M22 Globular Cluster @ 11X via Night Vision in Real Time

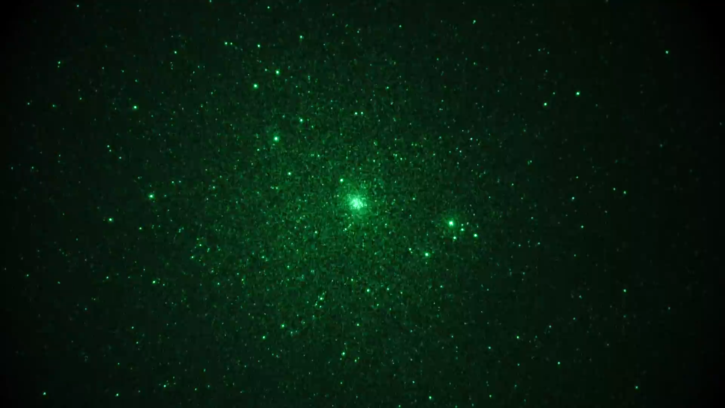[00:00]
This is take two, a real-time video of a star cluster called M22, the Wild Duck. Ooh, nice meteor. I believe this is in the constellation Sagittarius. Seeing it through Gen3 film night vision.